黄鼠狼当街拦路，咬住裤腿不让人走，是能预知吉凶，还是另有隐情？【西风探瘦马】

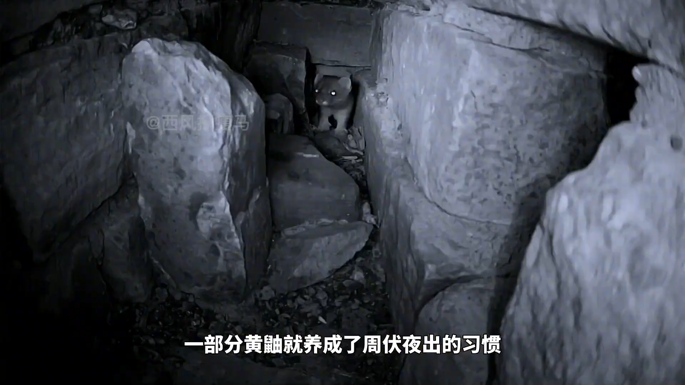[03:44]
黄幼出去也不是为了遛弯而是为了捕猎为了寻找猎物黄幼就会站起来
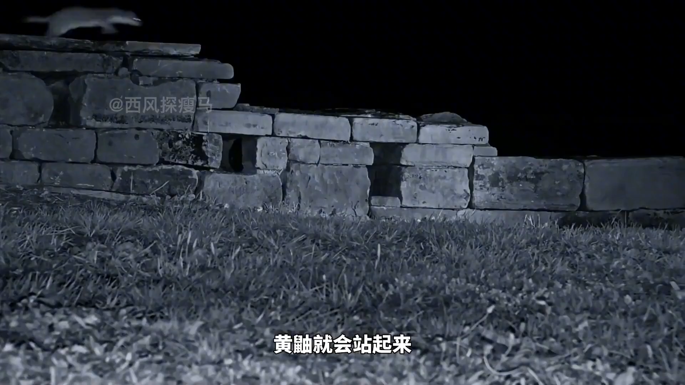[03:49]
获得更宽广的视野并且黄幼出现的地方大多数是在野外月亮几